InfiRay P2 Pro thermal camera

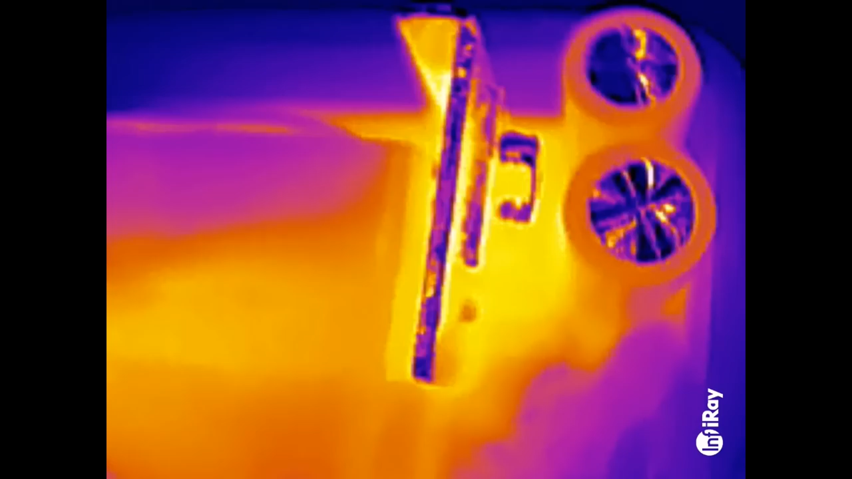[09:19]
Now it's actually sharp when I go very close.
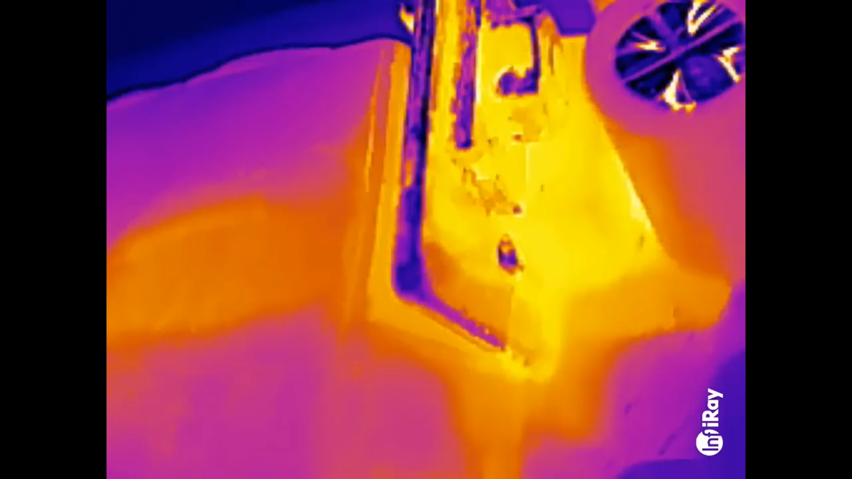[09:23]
Here's the synchronous rectifier MOSFET. And of course, I accidentally turned off the temperature display.
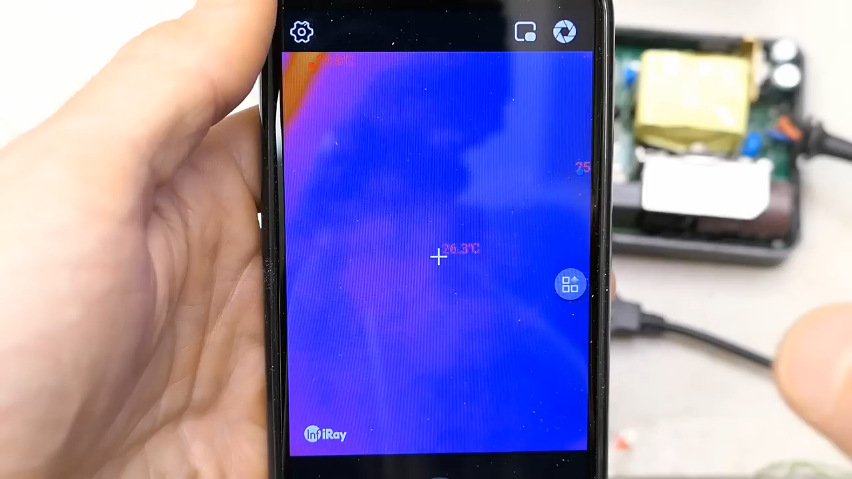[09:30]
Let's turn it back on. But now, finally, let's do it properly. I left it baking for about an hour with the cover on,
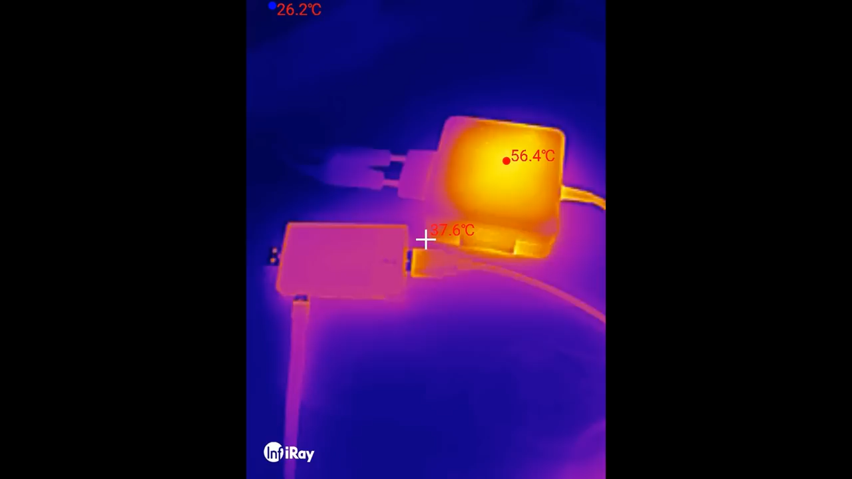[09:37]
On screen: min 26.2°C
because this is actually going to show the operating temperature it runs at.
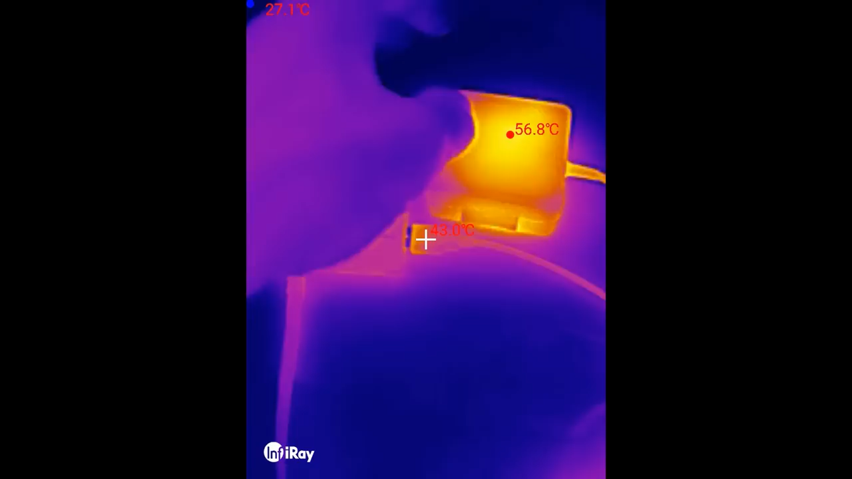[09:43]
It's loaded at 59 watts, and let's remove the cover just before making the image of it. The cover comes off, hopefully without the board.
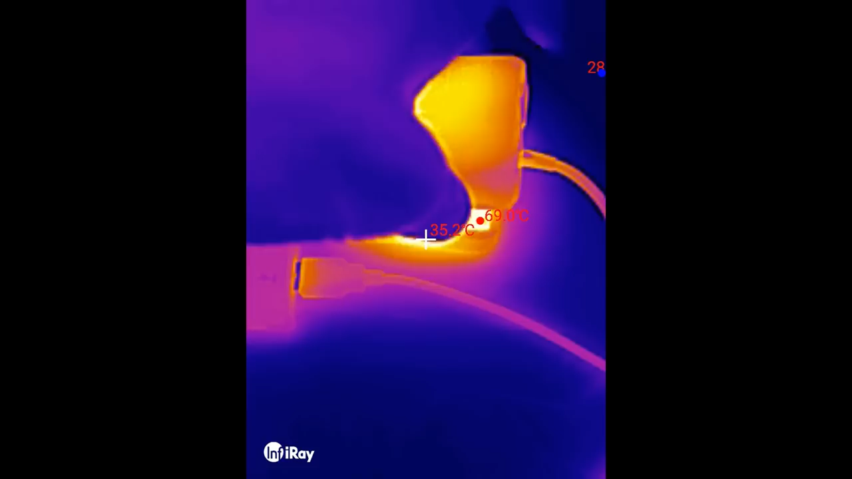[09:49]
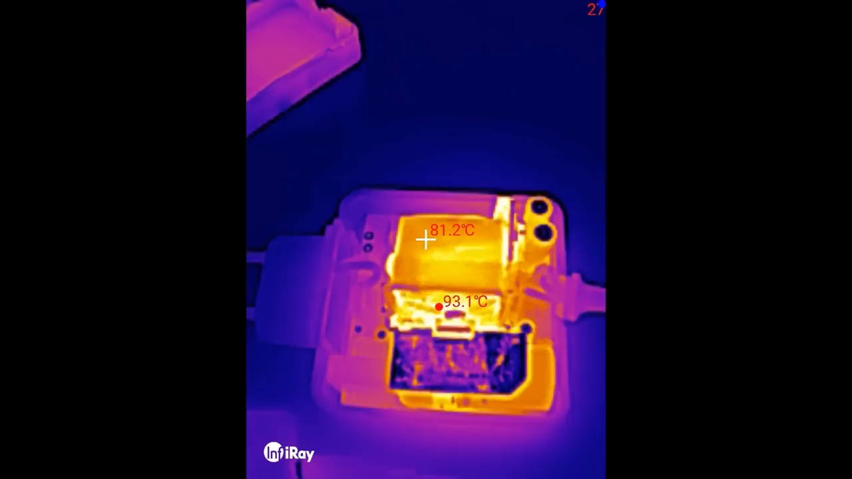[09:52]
And that's it. I can see 93 degrees here. The transformer is about 90.
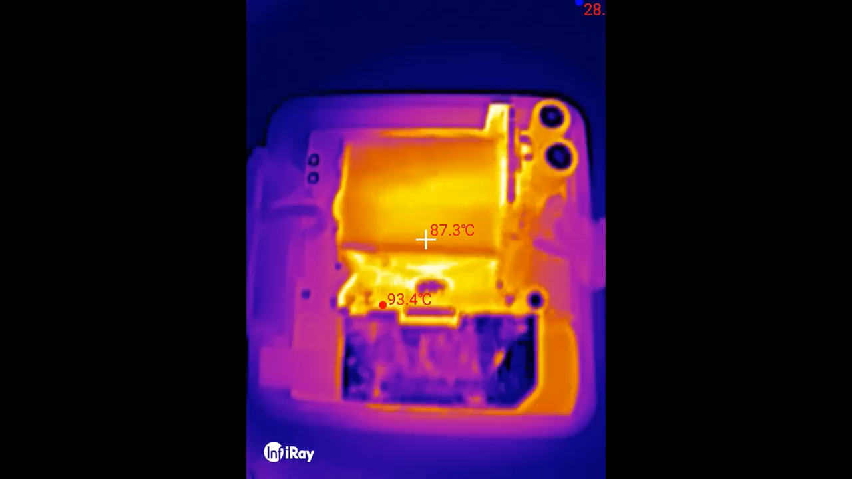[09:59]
On screen: spot 87.3°C, max 93.4°C
you know, the transistor is 994,
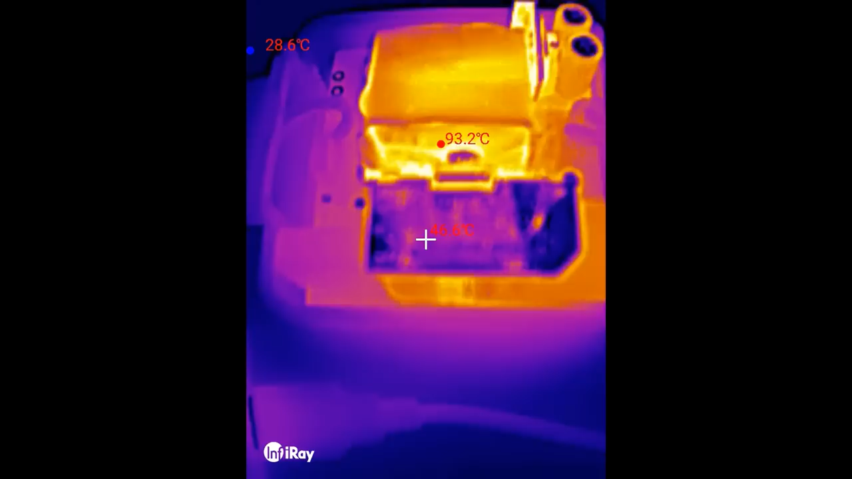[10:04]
On screen: min 28.6°C
the bridge rectifier 82,
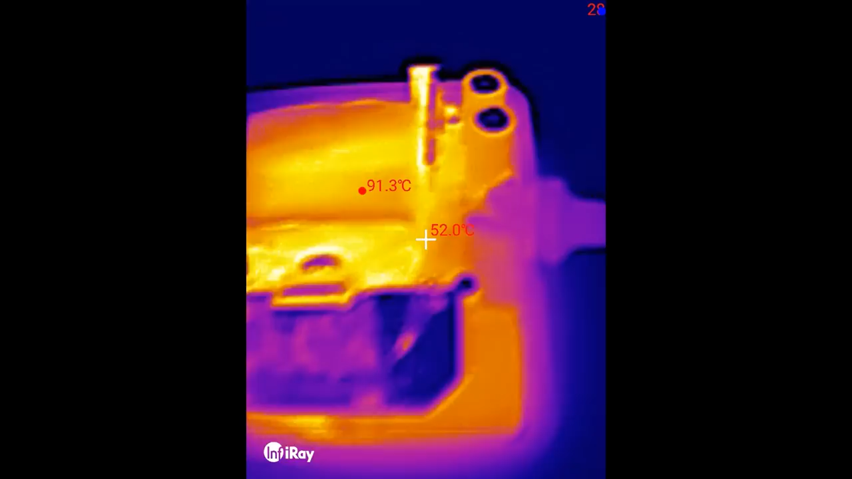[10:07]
On screen: spot 52.0°C
these electrolytic capacitors 77,
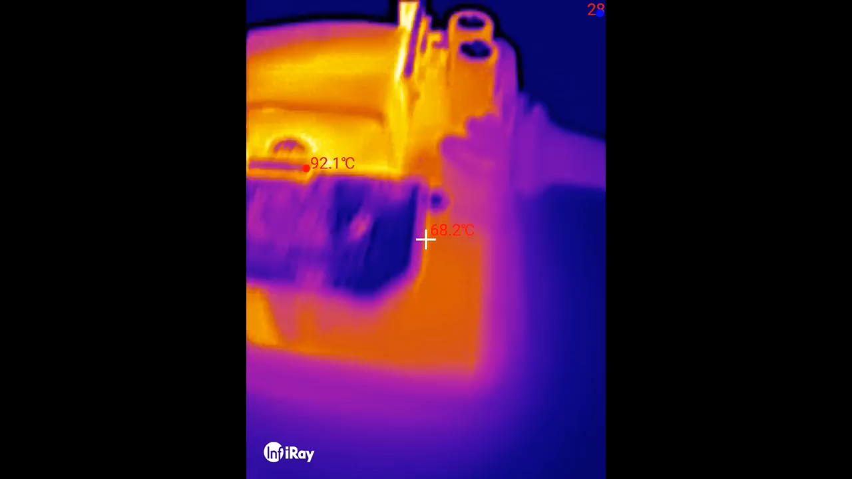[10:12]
On screen: spot 68.2°C
the main primary smoothing electrolytic capacitor 75 degrees Celsius. This is absolutely baking.
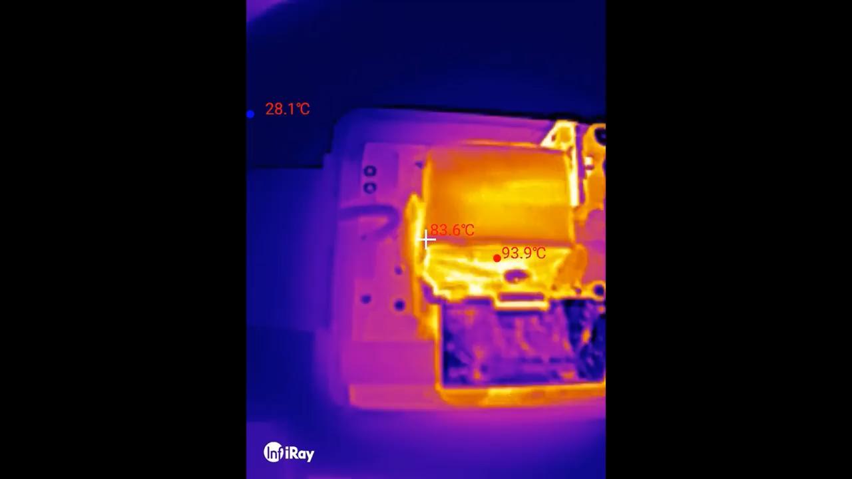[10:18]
On screen: spot 83.6°C, max 93.9°C
It seems like the winding of the transformer is about 94, 95 degrees Celsius almost.
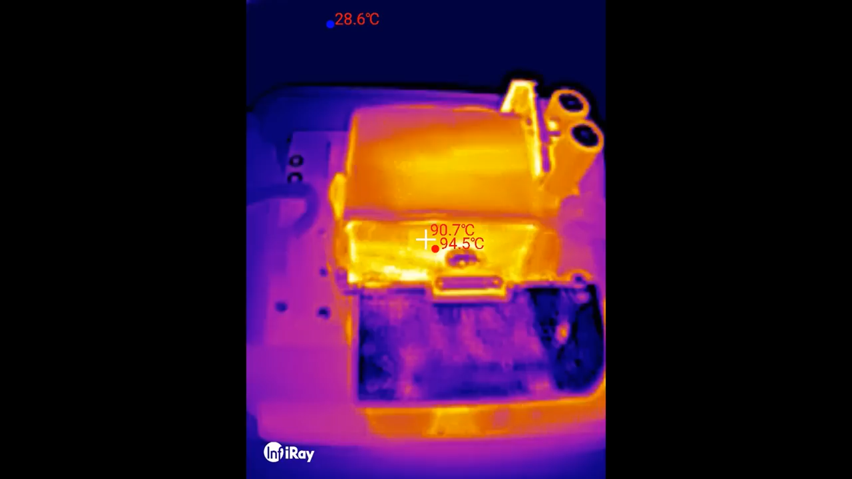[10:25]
You put the macro lens on and the synchronous rectifier transistor is about 82 degree.
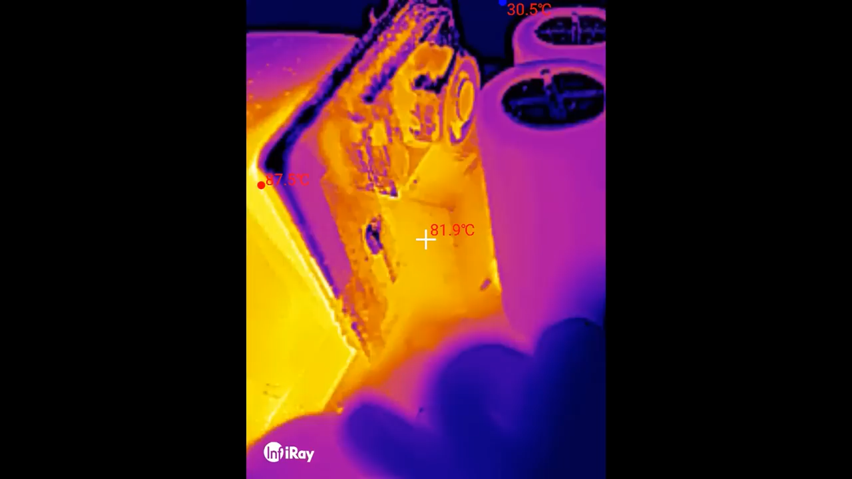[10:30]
On screen: spot 81.9°C
And the primary switching transistor is about 84 degree, 85.
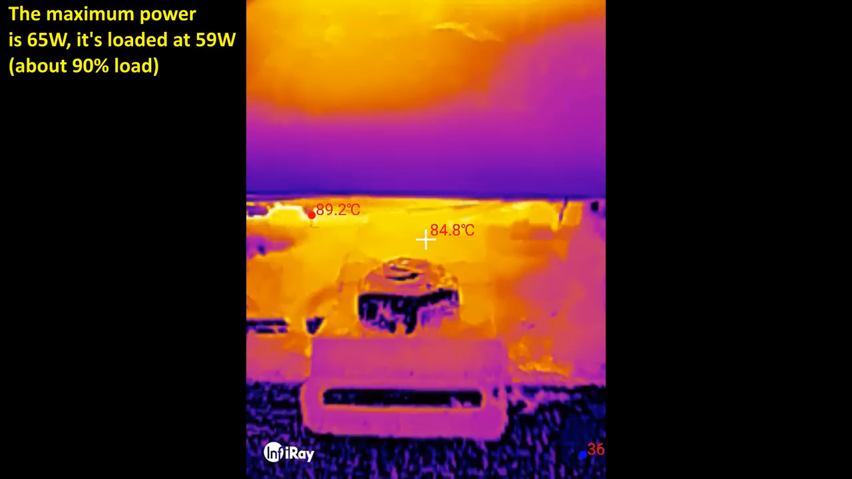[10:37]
On screen: spot 84.8°C
Now let's take a look at the other side of the board.
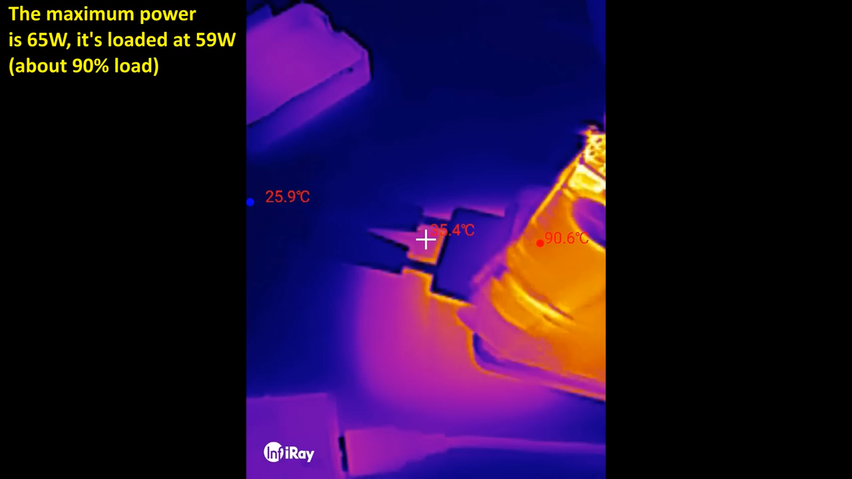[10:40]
Of course with the power still on. And the hotspot is about 95 degrees Celsius. And this is the snubber network of the primary winding. The diodes in it are the hottest, actually.
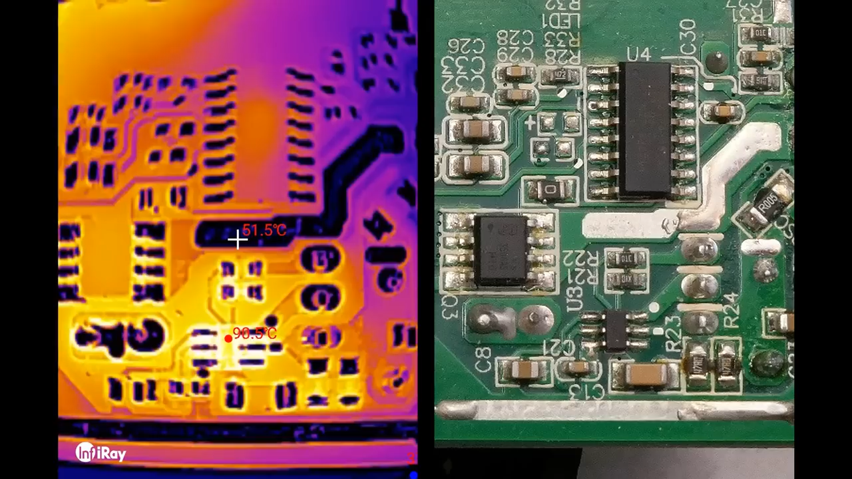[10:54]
On screen: spot 51.5°C
And this 6-pin chip, the control chip of the synchronous rectifier MOSFET, is also over 90 degrees Celsius. You can see the 8-pin MOSFET and this big control chip, almost the same temperature as the board.
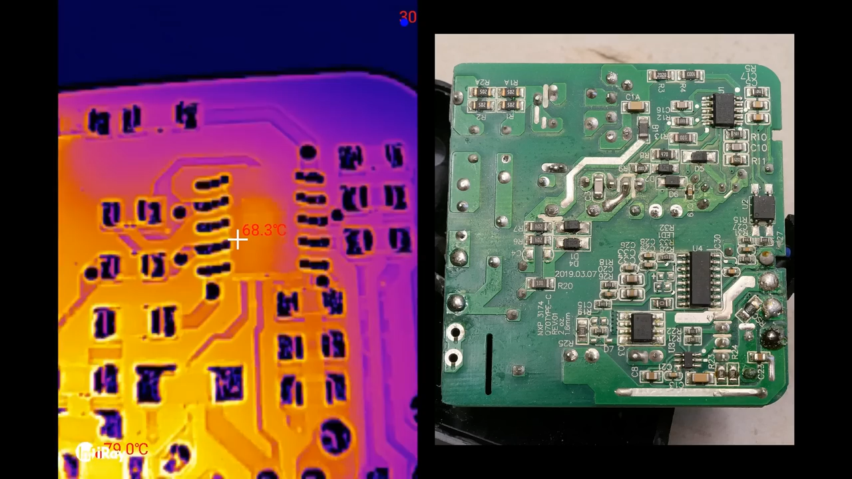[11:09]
On screen: spot 68.3°C
And the primary control chip, the same temperature as the board. Here it's under the transformer and this is the snubber network getting quite hot. And of course the camera can also be plugged
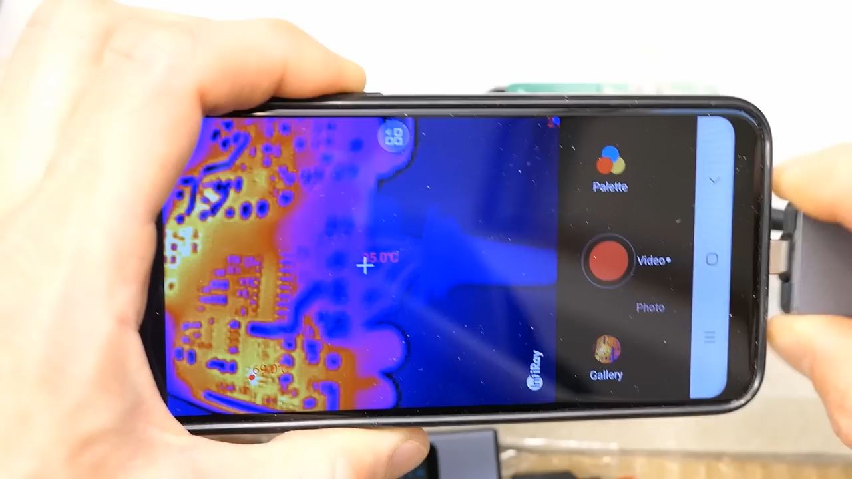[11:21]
in the other way and you can make an infrared selfie or thermal selfie then.